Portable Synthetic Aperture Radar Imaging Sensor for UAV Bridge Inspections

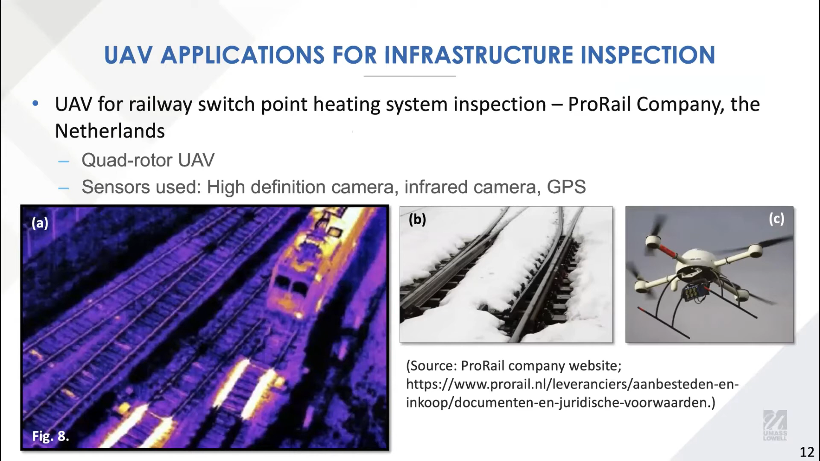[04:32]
other physical properties such as surface temperature distribution can be captured by the UAV.
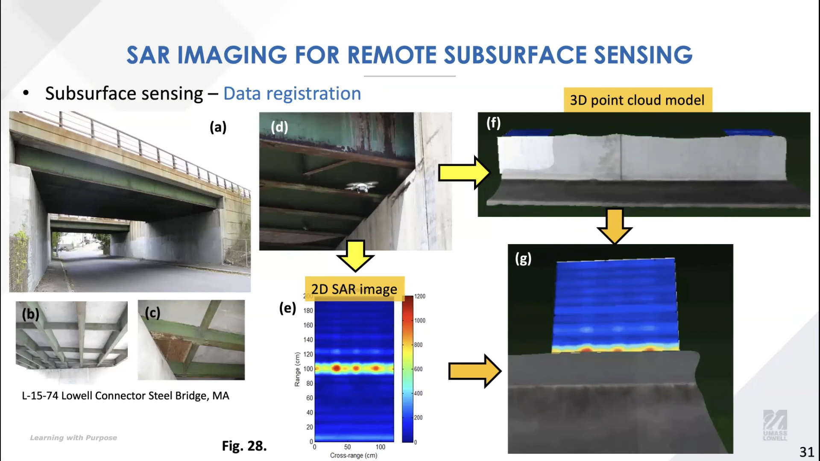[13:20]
the integrated SAR image and point cloud model allows bridge engineers to monitor the change of concrete structures in the surface and subsurface region for long-term monitoring. In conclusion, SAR images contain two-dimensional information about the target geometry and also materials problem.